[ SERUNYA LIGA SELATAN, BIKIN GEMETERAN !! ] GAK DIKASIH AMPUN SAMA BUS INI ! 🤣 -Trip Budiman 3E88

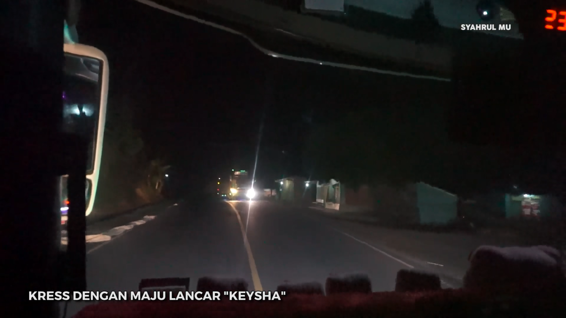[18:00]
nih. Eh, itu bukan Kaisa tadi. Kaisa kan? Oh, user ini?